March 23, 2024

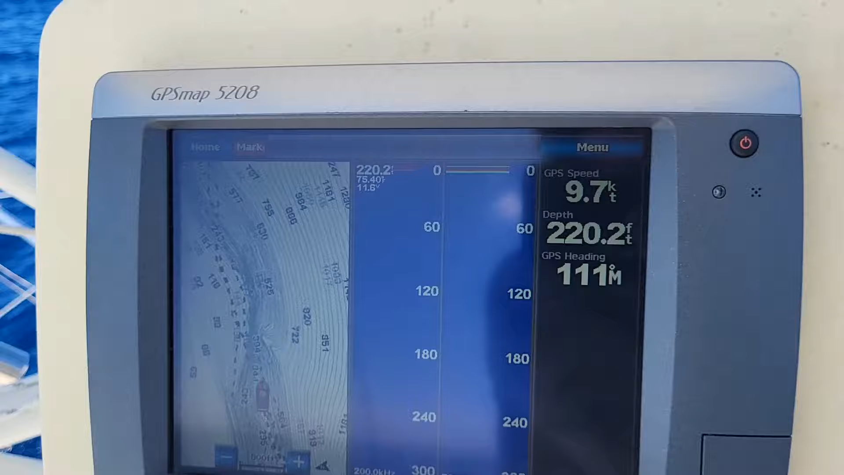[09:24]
On screen: depth 220.2 ft, speed 9.7 kn
It's this shallow area between Eleuthera and Sandy Key here.